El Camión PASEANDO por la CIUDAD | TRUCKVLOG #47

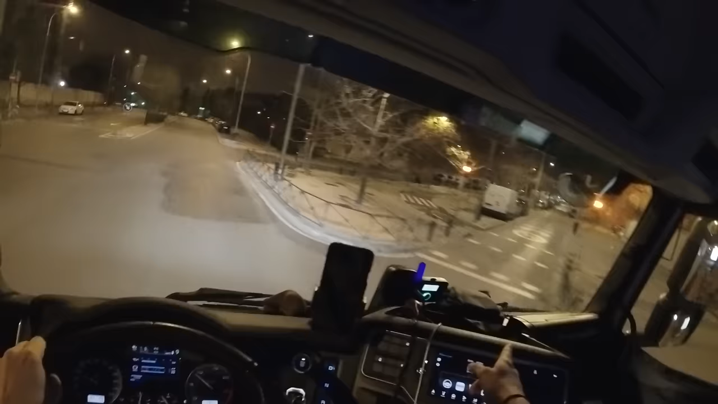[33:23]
De esta avenida vengo, no me voy a volver a meter por ahí, sino que me voy a meter por la siguiente. Que supuestamente es más ancha. Vamos a ver qué tal. Porque basta que decida meterme por la siguiente para que la siguiente sea todavía peor. La siguiente debería ser esto. Mira, hay un cartel que dice M40 a todas direcciones. La incorporación es bastante más amplia. Esperamos el semáforo.
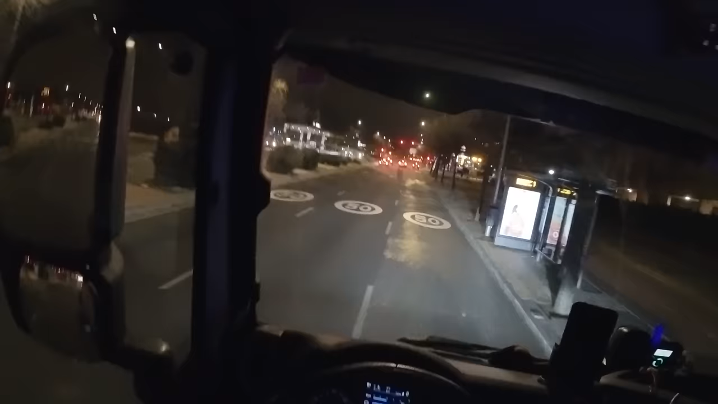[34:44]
Y a ver si hasta que lleguemos al siguiente semáforo se abre también. Venga, vamos. ¡Eso es! Semáforo abierto. ¡Perfecto! Ahora, yo quiero ir hacia la izquierda. Entonces, ¿qué clase de rotonda es esta? No hay ningún cartel que me indique qué carril tengo que elegir para ir a la izquierda. Todas las direcciones M40 me está mandando a la derecha. ¿Me meto para acá? Sí.
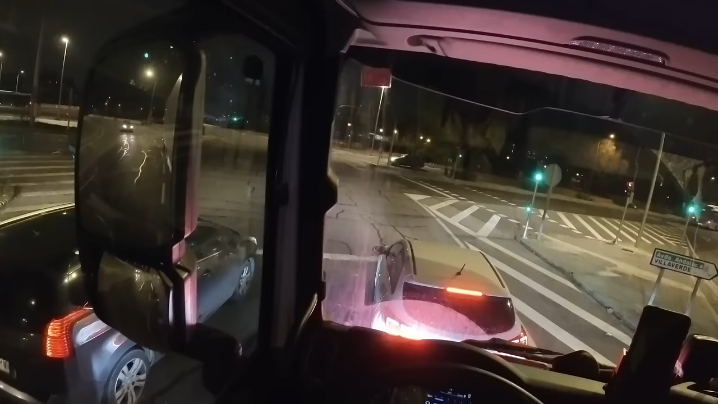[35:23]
Se abrió, señores. Adelante. Y aquí salimos de la rotonda y nos dirigimos hacia nuestra querida A2. Perfecto. Pues la carga del día de hoy completada, amigos. Muchas gracias por haberme acompañado. Espero que os haya gustado el vídeo. Y como siempre, ya sabéis, si queréis más, botón de suscribirse, la campanita y los likes y comentarios son muy, muy, muy agradecidos en este canal. No os doy más por saco y el próximo vídeo pues será la descarga.